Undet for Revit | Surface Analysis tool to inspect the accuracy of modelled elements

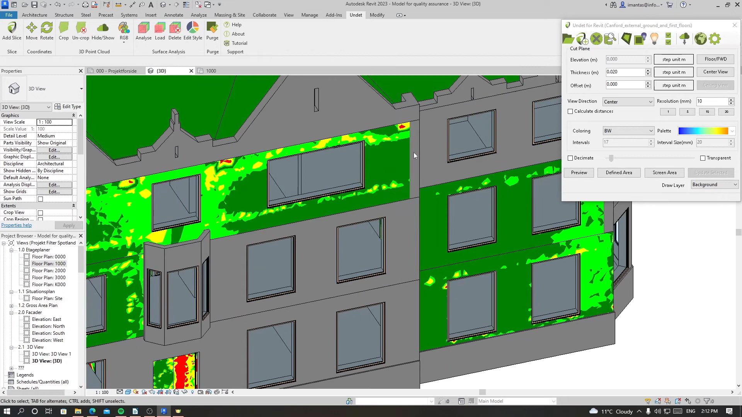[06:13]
the part of the part of the analysis we want to change so let's select this then we in property we have visibility and result
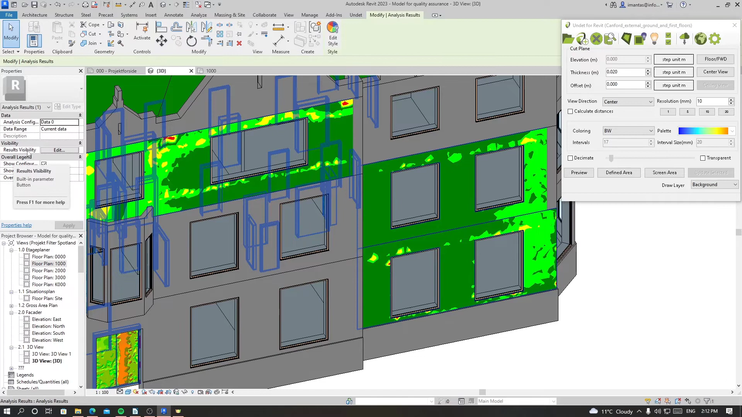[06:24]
visibility so click on edit then we can go click on analyze display style and we can choose from these presets or we can create our own and
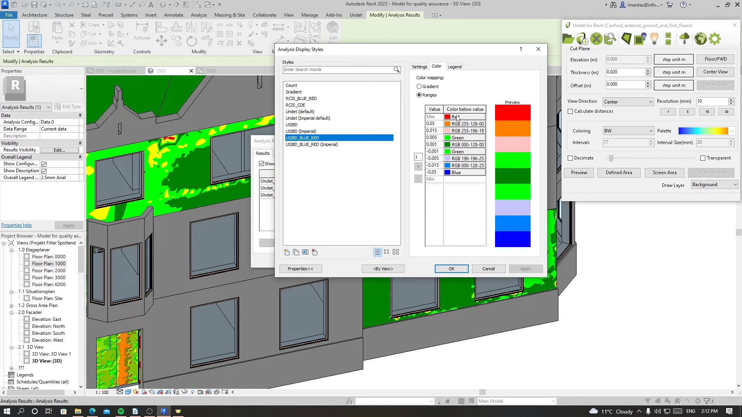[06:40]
choose the color for the deviation we want it for let's say we want to use this one and press ok apply okay so now
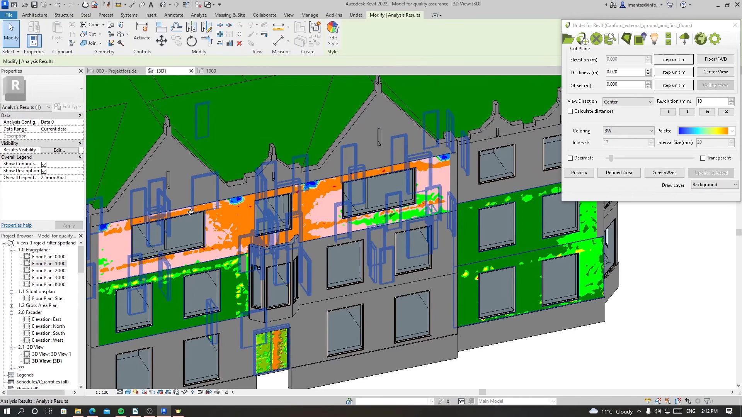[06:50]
the setting for the visibility is changed now and
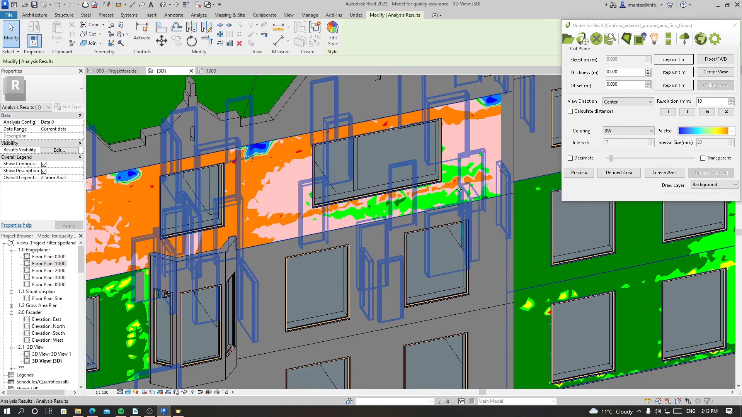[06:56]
also the legend and we can see how accurate or inaccurate is based on this these colors